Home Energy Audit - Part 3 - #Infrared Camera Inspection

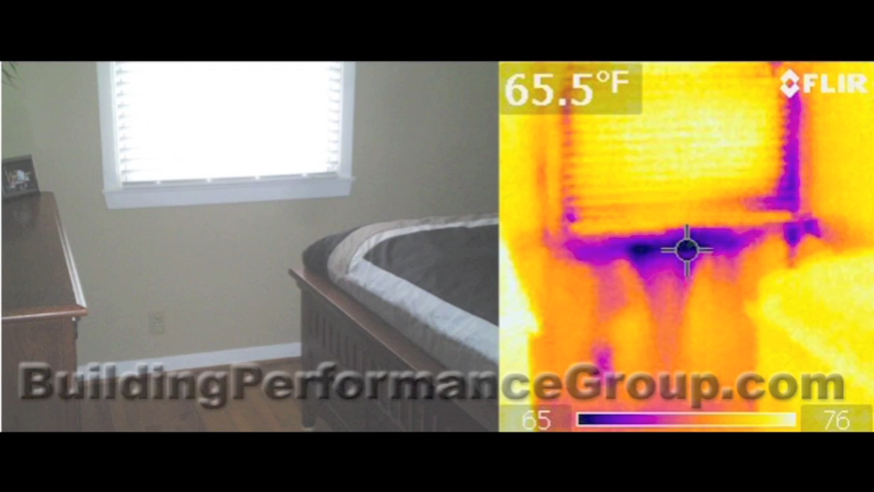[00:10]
On screen: spot 65.5°F
So the darker the color, the colder the temperature, and the lighter the color, the warmer the temperature.
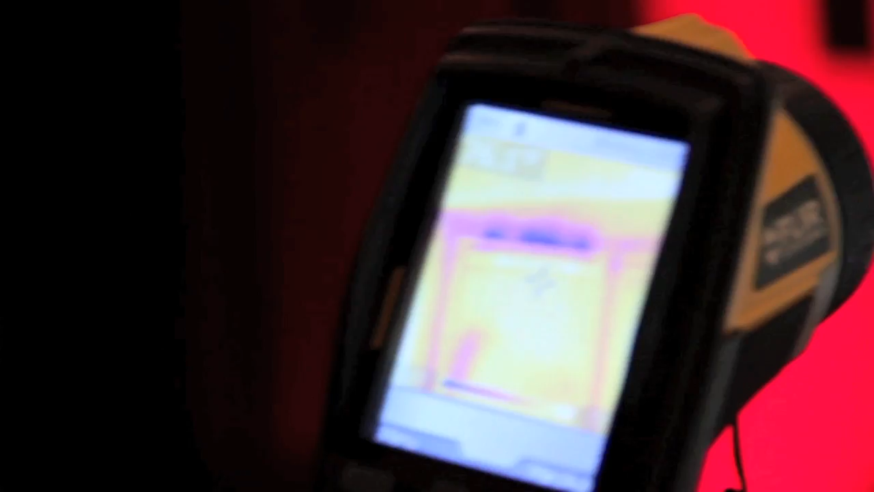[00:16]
And what you can see right there across this window is a
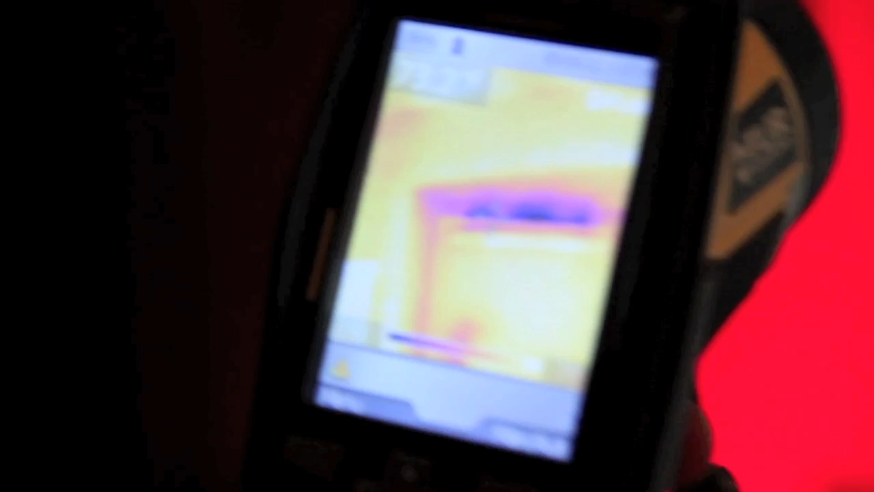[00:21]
lot of cold air that's actually leaking in from the outside around the window trim. There's two ways that you can handle that. You can either literally take the window trim off and then fill
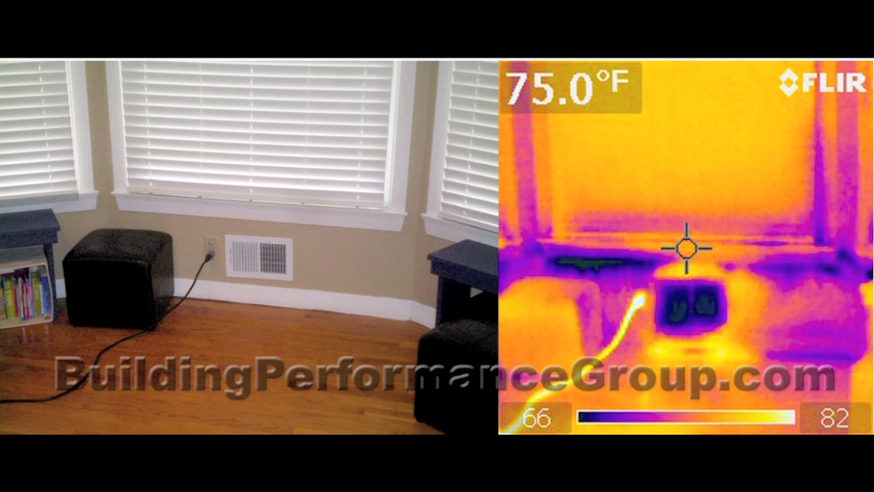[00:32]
On screen: spot 75.0°F
the gap between the window and the framing with an expandable foam or caulk,
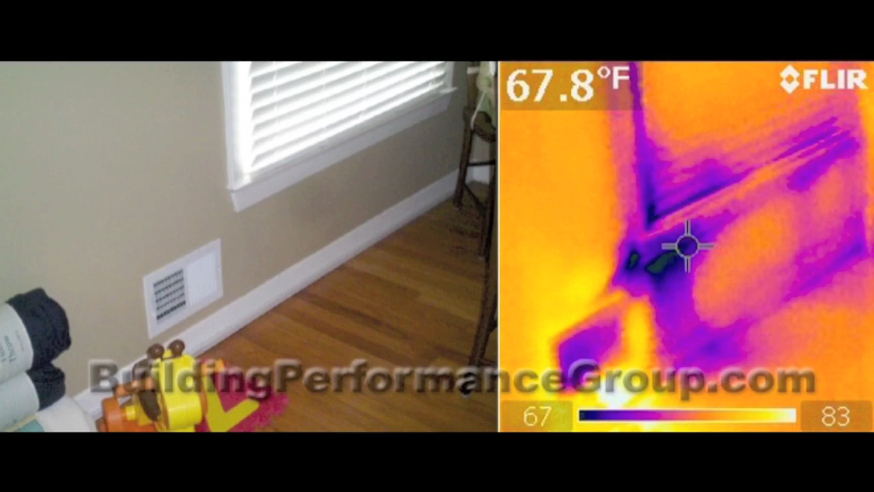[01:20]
On screen: spot 67.8°F
the only way to really fix that would be to take the grill here off and then caulk or use silicone to seal the duct boot to the drywall or to the plaster.
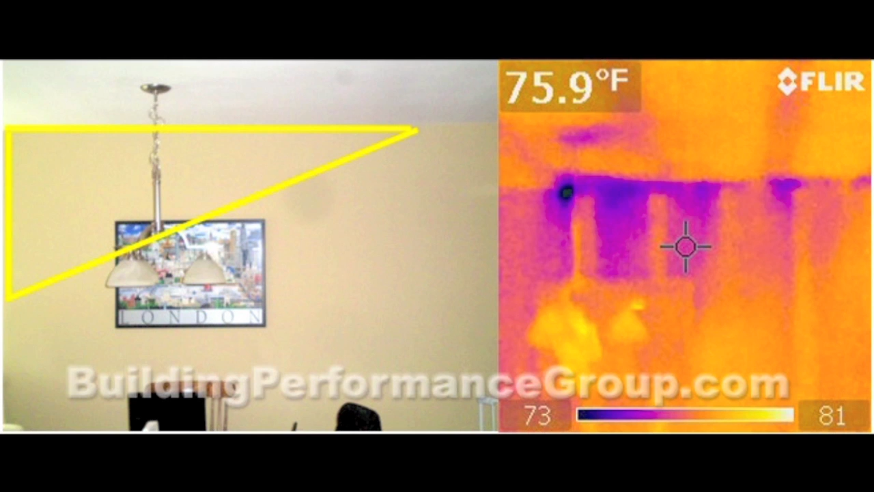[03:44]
On screen: spot 75.9°F
If we stand back further, you can see that this whole line just goes at an angle along with how it slopes down, so it's missing insulation or a lack of block up in the attic right now. Your bulkheads are definitely uninsulated. This is something that I find a lot in older houses where they have the drop soffit, or some people call it a soffit, some people call it a bulkhead, but basically that's a part of the ceiling and the wall that is open to the attic above. So the darker colors indicate that there's cold air from the attic that's circulating in that bulkhead.
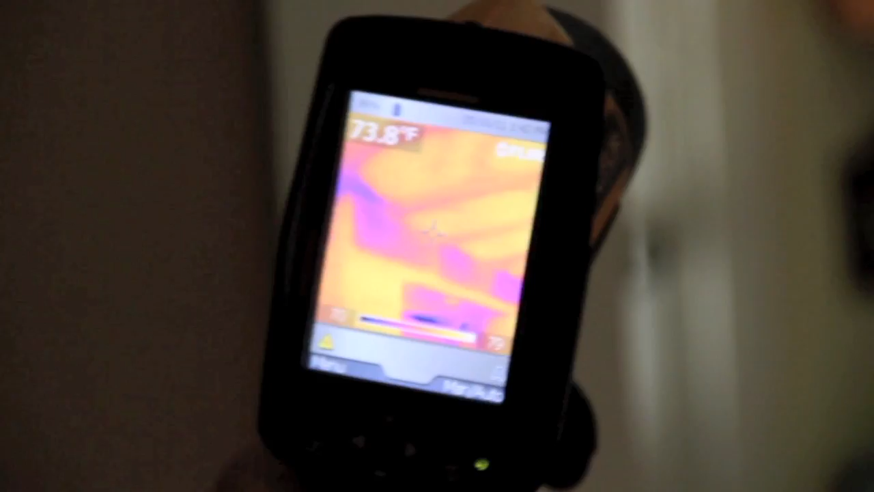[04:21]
On screen: spot 73.8°F
And what needs to happen is from the attic side, at the same height as the ceiling, the top of that bulkhead needs to be blocked off with something solid like drywall or foam board or something, and then seal that barrier to the framing so that it stops that problem.
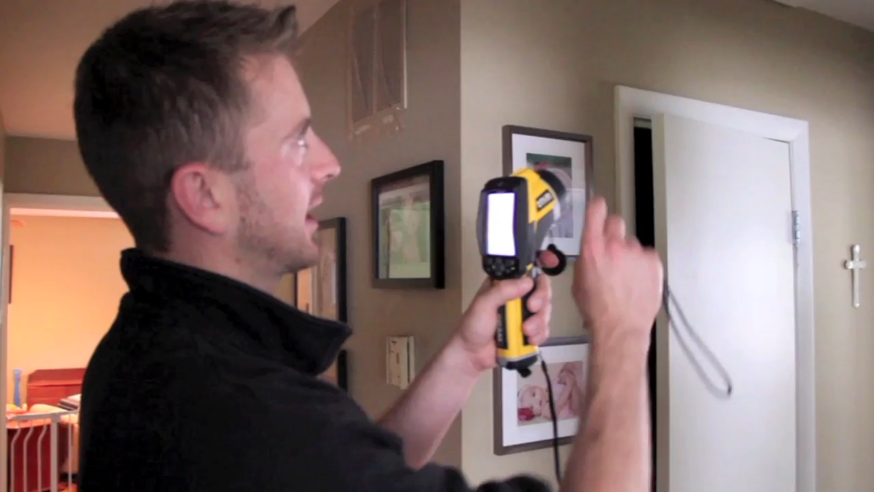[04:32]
So the attic hatches are typically one of the leakiest places in the house. You can see all the way around the trim how it fades out like that. All that is is air leakage. So when it goes from a darker color to a lighter fade, that's literally air movement that you're looking at all the way around there.
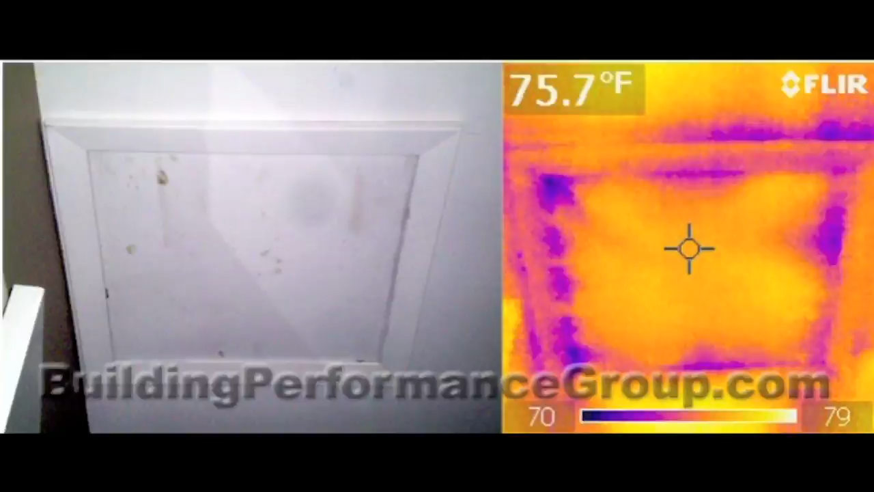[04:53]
On screen: spot 75.7°F
So what I recommend Kelly do is build up the attic hatch, first of all, so that you can get a full amount of insulation right up to the edge of the attic hatch,